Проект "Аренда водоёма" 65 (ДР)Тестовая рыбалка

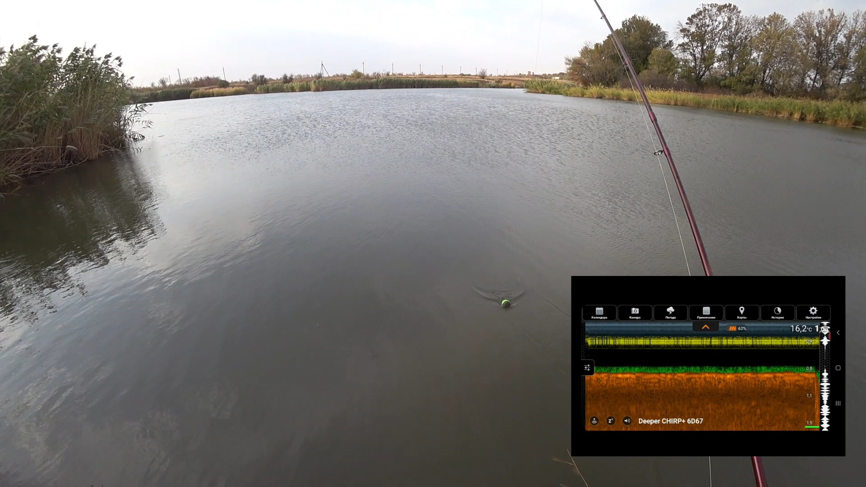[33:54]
On screen: water 16.2°C
выведу на экран погнали где же ты рыбка где с гузырей игру он сразу уходит так поехали три с половиной метра и 60
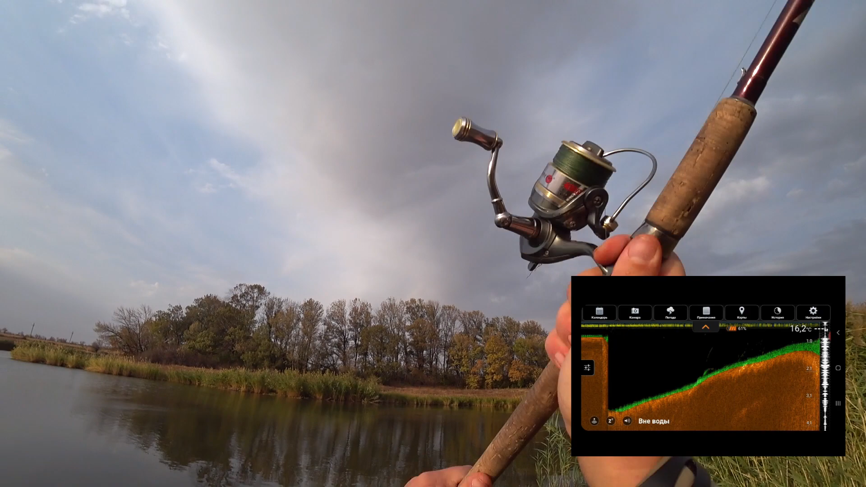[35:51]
оба отлично отличный заброс отличный заброс 434 44 с половиной 48
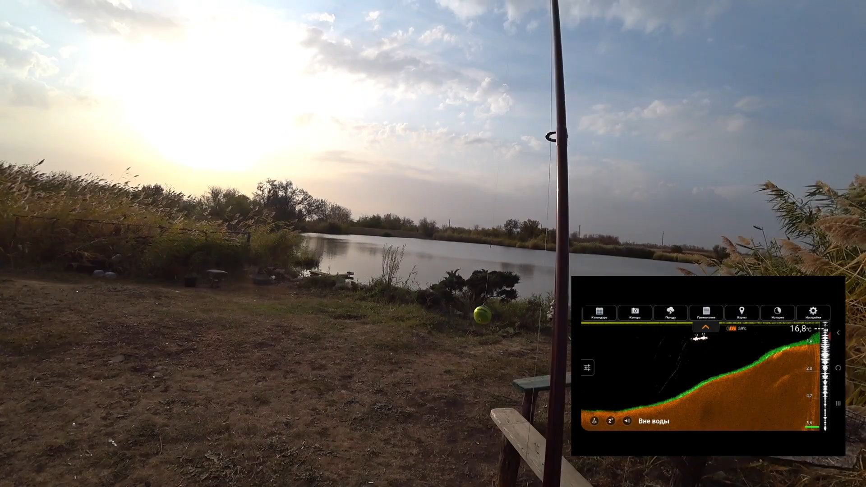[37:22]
On screen: water 16.8°C
сделаем заброс все в узыре рыбы нет не она уже виноват центр жопа этом и клюну держи телефон сейчас мы найдем ее